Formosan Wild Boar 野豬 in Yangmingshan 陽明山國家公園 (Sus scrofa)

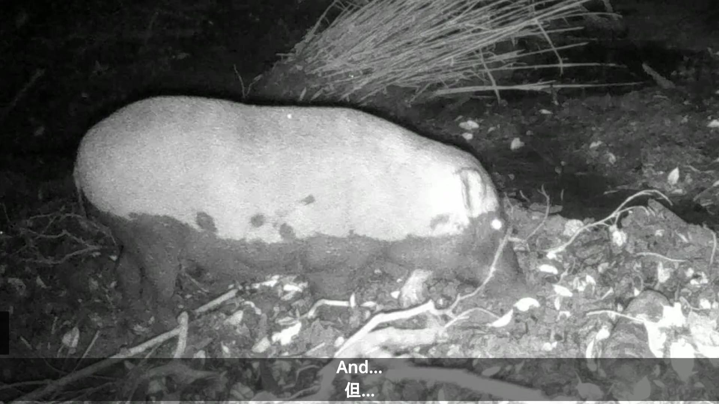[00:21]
And the camera caught this wild pig mucking around in the muddy pond.
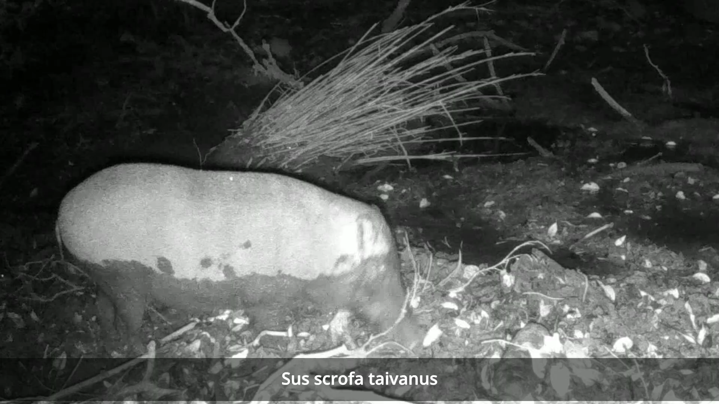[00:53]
This one is a sow, and she's really enjoying a good dig around in the mud. Not only does the mud cool her down on a warm summer night,
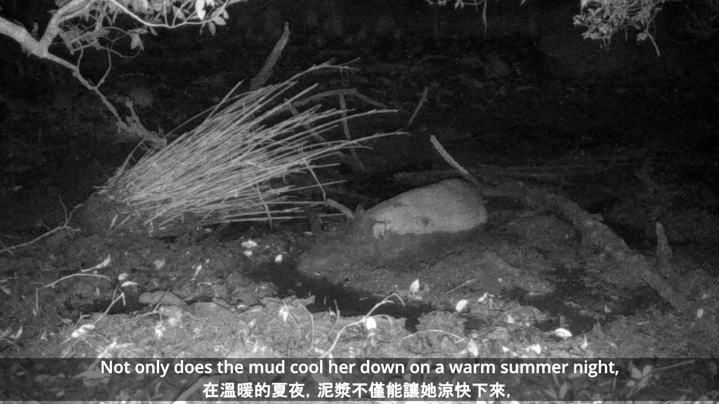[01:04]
but it's also full of tasty bugs and roots.
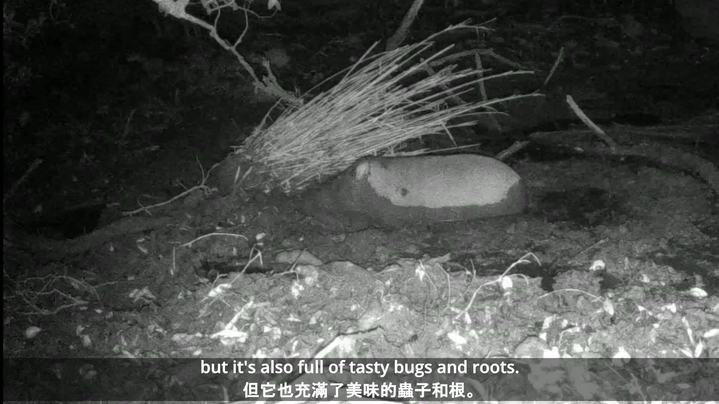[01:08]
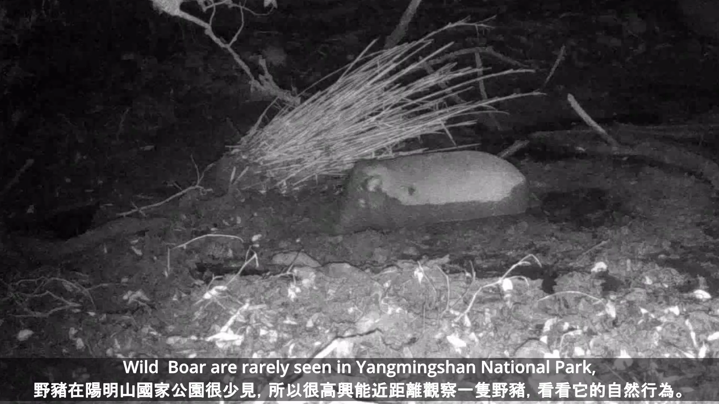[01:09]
Wild boar are rarely seen in Yangmingshan National Park, so it's great to get a good look at one and see its natural, undisturbed behaviour.
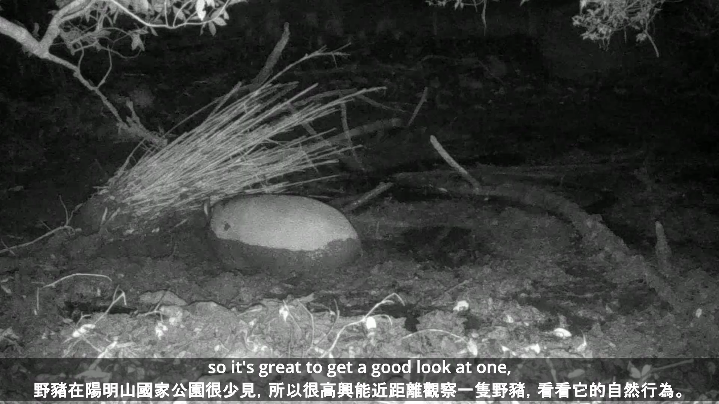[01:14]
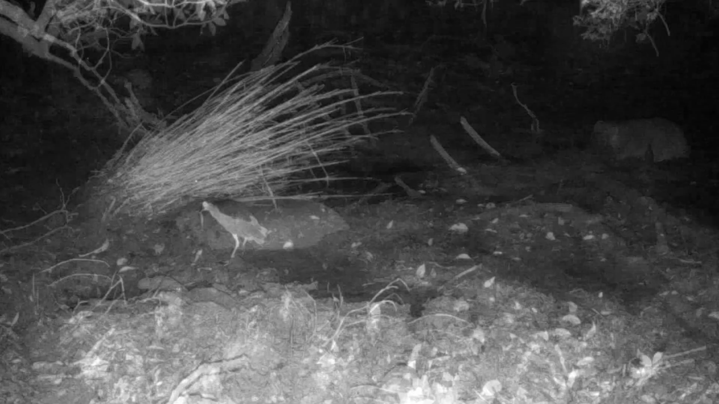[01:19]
Also notice, this night heron here. It captures and eats a small snake.
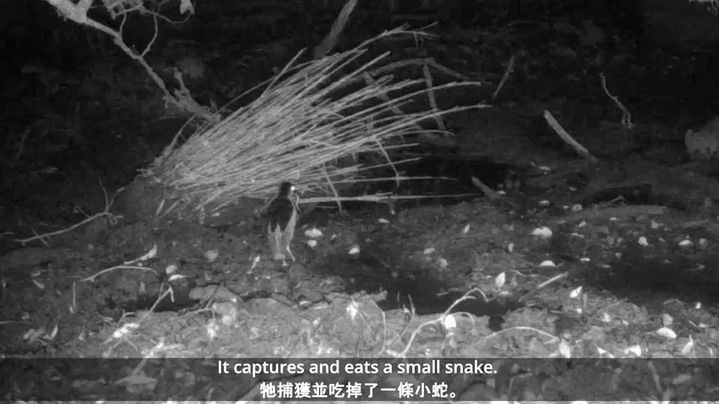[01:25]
Unfortunately, it's not clear what species of snake.
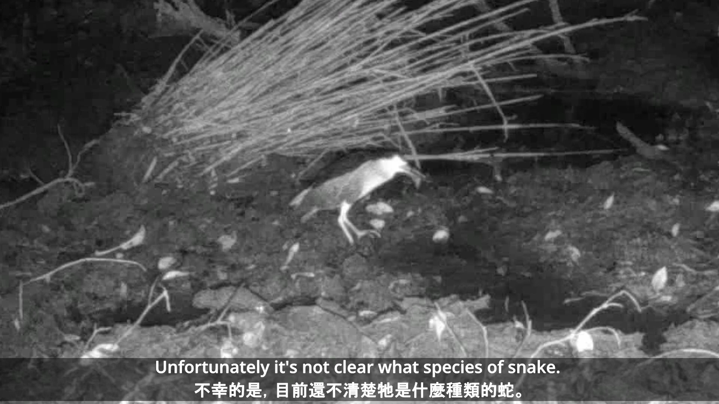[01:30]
The camera trap has caught a couple of other interesting things on video too.
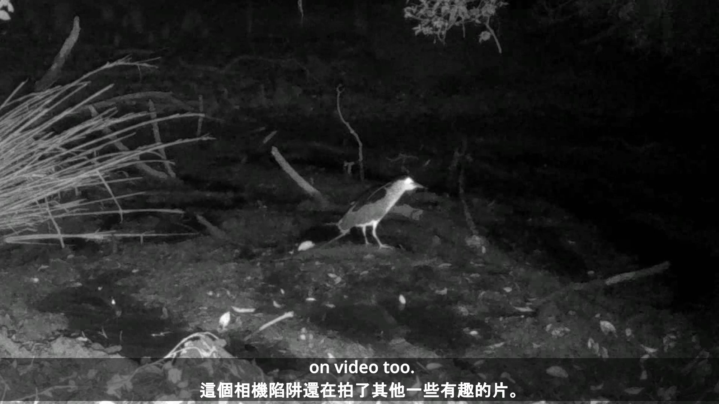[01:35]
A family of crab-eating mongers.